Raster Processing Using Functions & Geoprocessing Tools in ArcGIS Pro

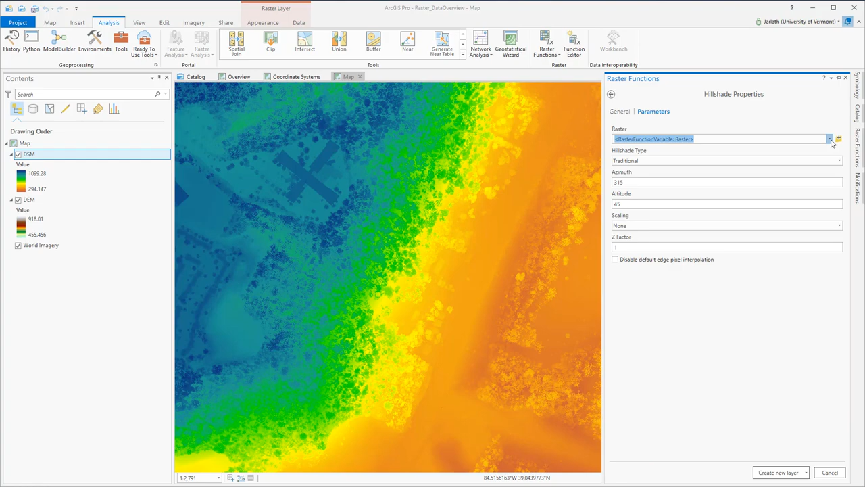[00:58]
Raster functions are fantastic for cartographic effects like hillshade because they execute so much faster than geoprocessing tools. Here I'm going and I'm creating hillshades for both my DEM and DSM.
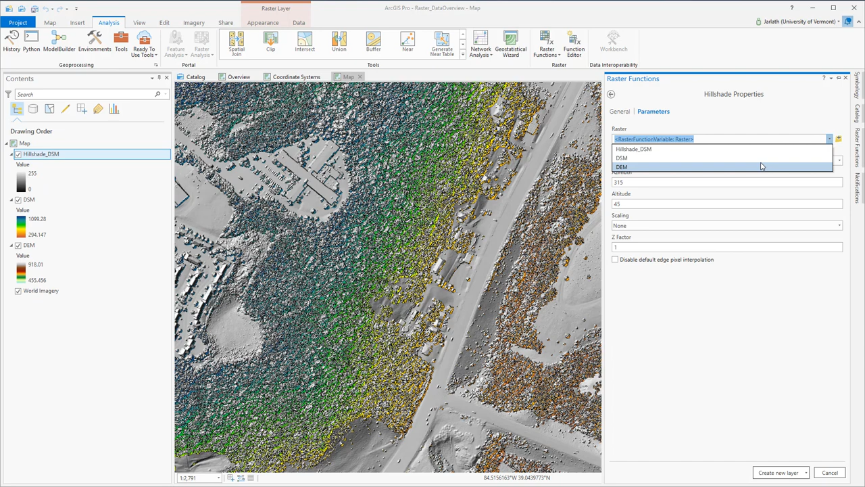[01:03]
You'll notice that raster functions execute near instantaneously. That's because they're not actually creating a new raster data set, but rather they're creating a virtual representation of the existing raster data.
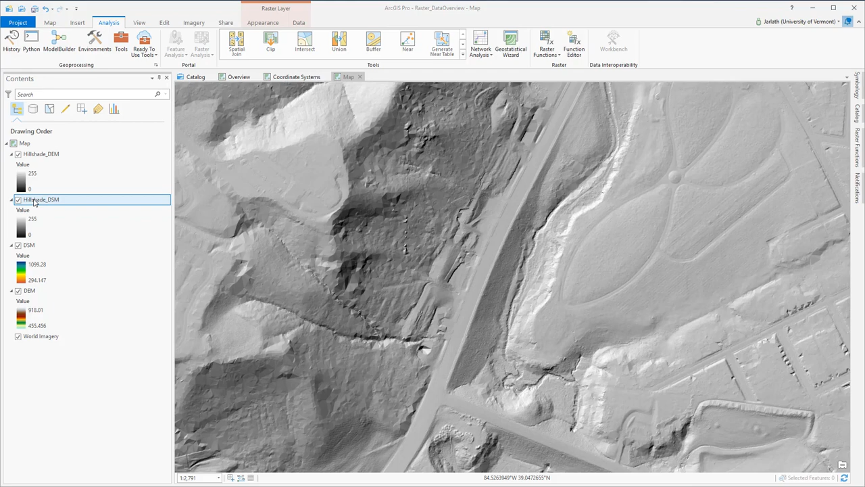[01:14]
With my new hillshade layers, I'm going through and making sure that any background values of 0 are not displayed as no data to ensure they're not showing through the layers underneath. I'm then organizing my raster surface models, putting the hillshade layers underneath, and setting some transparency for optimal display.
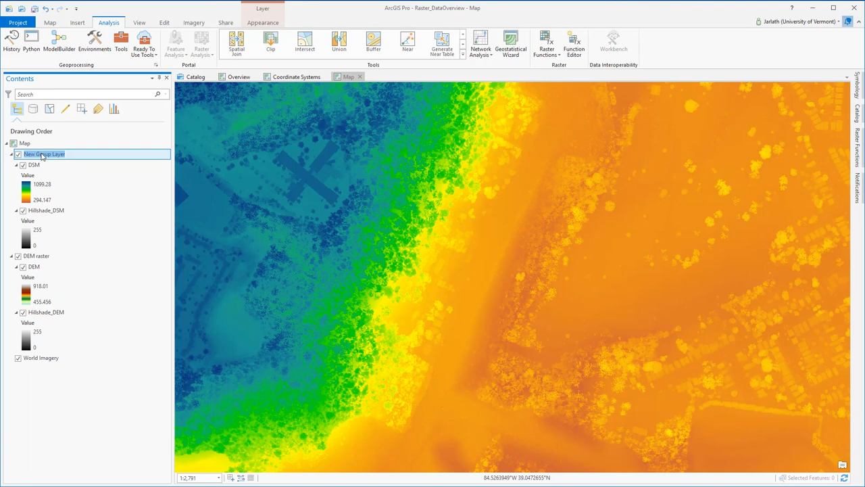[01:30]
I could have generated the hillshade layers using geoprocessing tools, but with raster functions, those layers were produced in a fraction of the time.
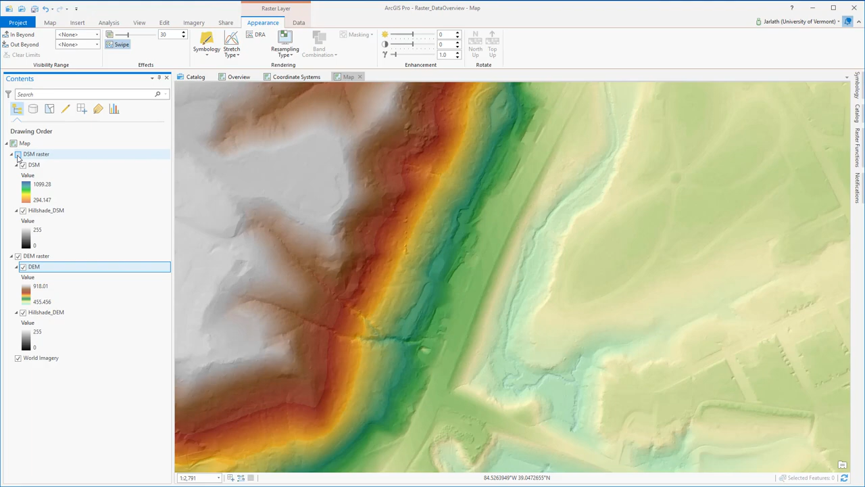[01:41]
There are dozens of raster functions available. In this next example, I'm taking the DEM and subtracting it from the DSM to create a normalized digital surface model or height above ground using the calculator function. In the calculator function, I set variables equal to existing layers, then perform mathematical operations using those variables. I'm simply creating two variables, one for my DEM, one for my DSM, and then subtracting the DEM from the DSM to produce a new raster layer.
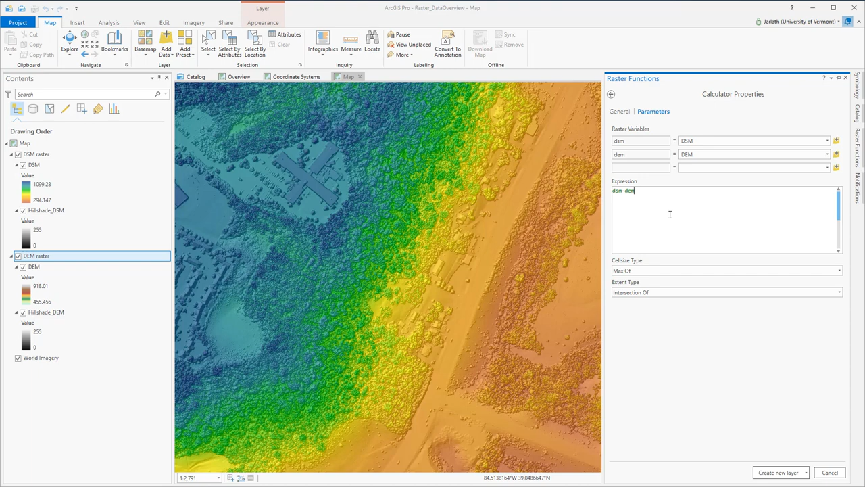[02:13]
The new raster layer is created virtually instantaneously. I'm then going to take the time to go in and adjust the symbology settings, changing the color ramp, and also making sure the background value of 0 is not set to no data.
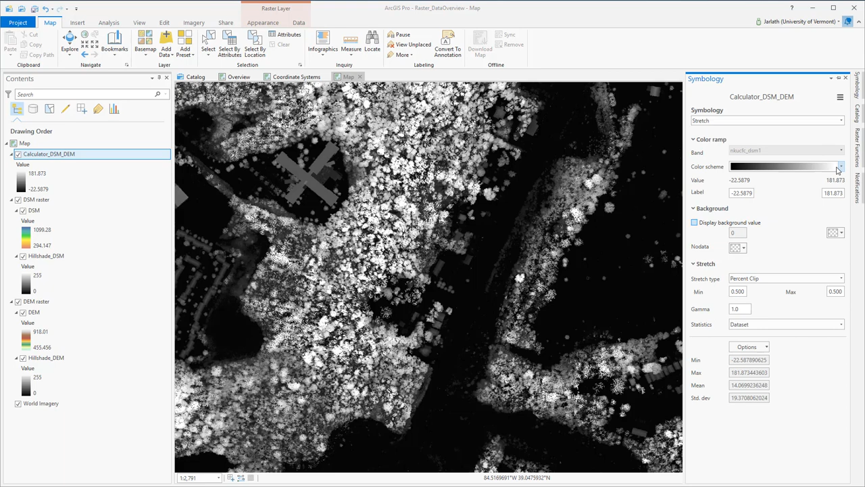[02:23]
With the DSM or digital surface model, a tree in a valley with the same height as a tree in a hilltop would actually be at different elevations.
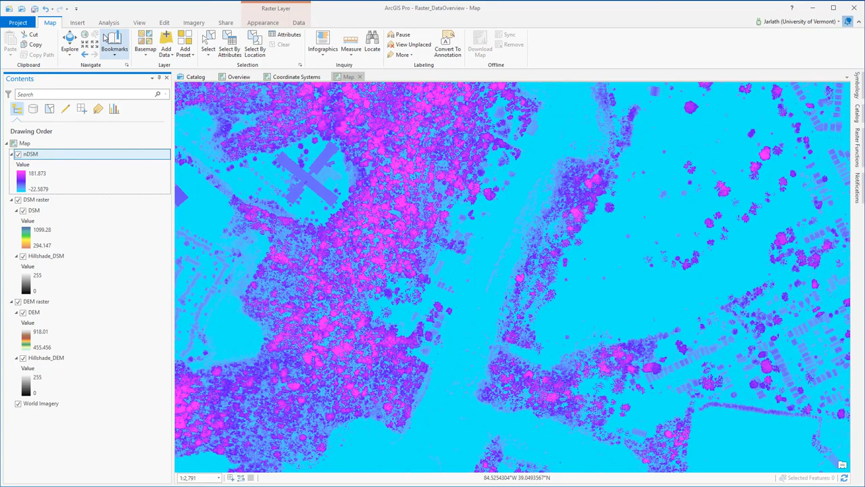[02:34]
But when we subtract the DEM from the DSM, we've normalized the heights relative to the ground.
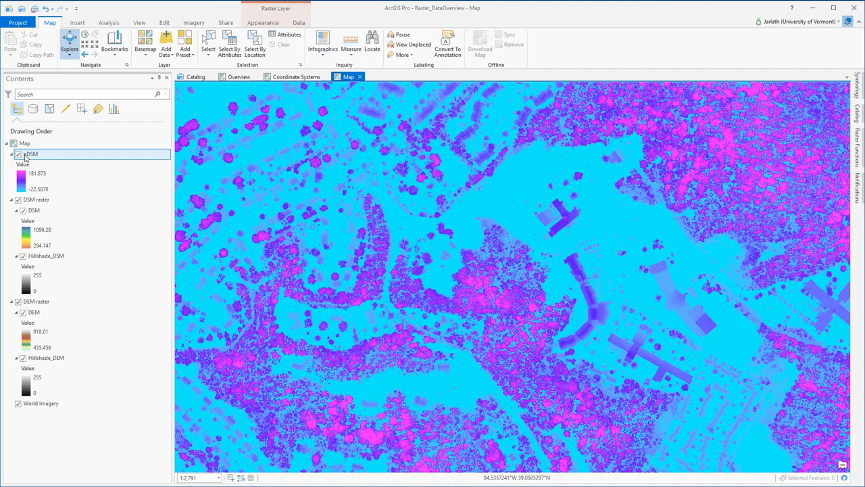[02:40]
Now each pixel value represents the height above ground for buildings, trees, and other above ground features. Now I'm going to create an NDSM, but using geoprocessing tools. The geoprocessing tool I'm going to use is called the raster calculator. It's very similar to the function calculator. The key difference here is I don't have to set variables, and then that my output raster is actually a new raster data set that's written to my hard disk.